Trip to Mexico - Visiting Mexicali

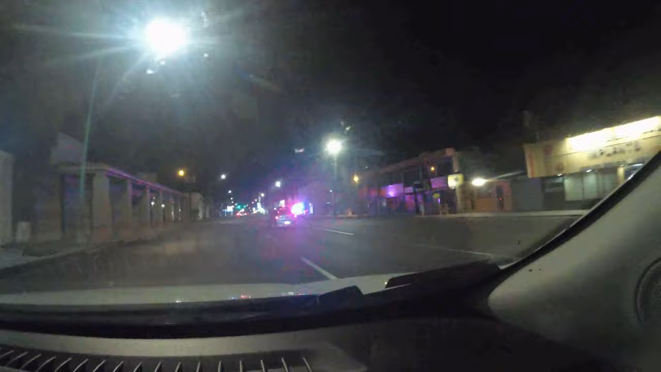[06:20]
than witnessing someone getting pulled over and more doors that are open up at this late